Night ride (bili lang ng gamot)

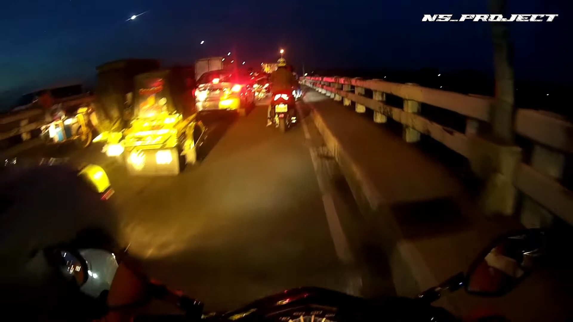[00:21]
Wala yata ng G-Lenryx nun eh. Kaya Mercury talaga uwi natin. Gabi na traffic pa rin. La lang chill ride lang tayo, chill ride Chilling, yuniling
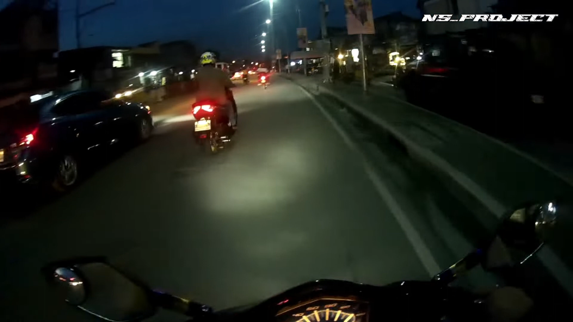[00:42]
Chill ride lang tayo, chill ride